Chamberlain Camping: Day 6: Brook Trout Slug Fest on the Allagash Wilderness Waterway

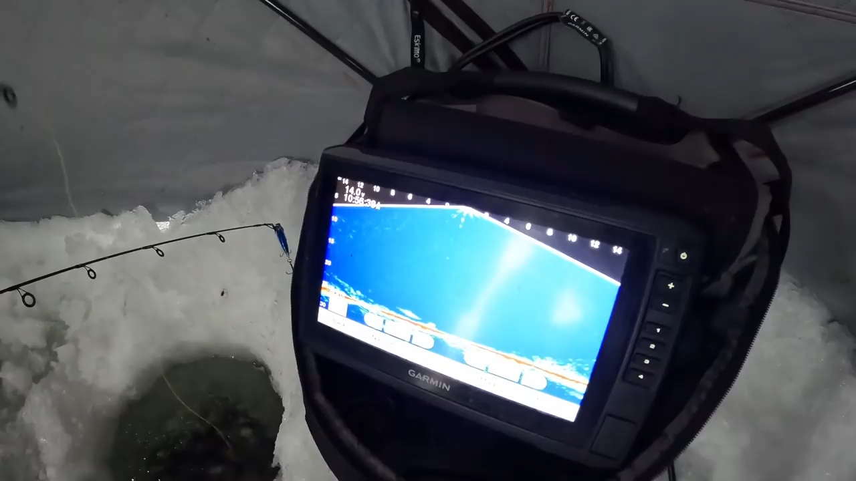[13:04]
We got burbot? No, that fish come out. That's a white fish.
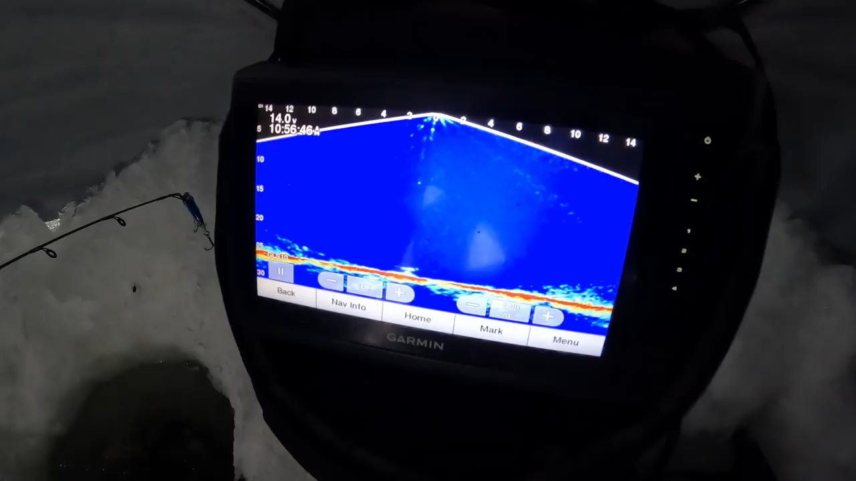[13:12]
Like her, yeah. Oh, he come back. He came in like I thought he was gonna take it.